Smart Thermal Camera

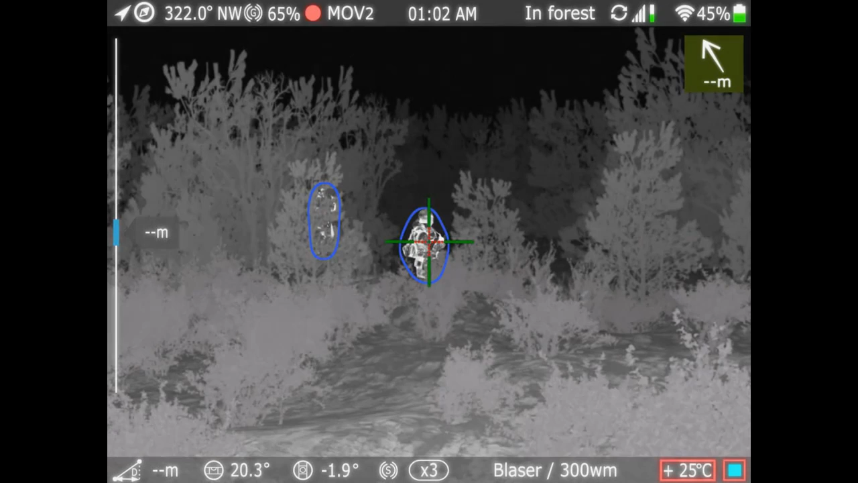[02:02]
The integrated ballistic calculator The integrated ballistic calculator Automatically controls the radical movement Which is based on A high selective rangefinder Aiming human type objects At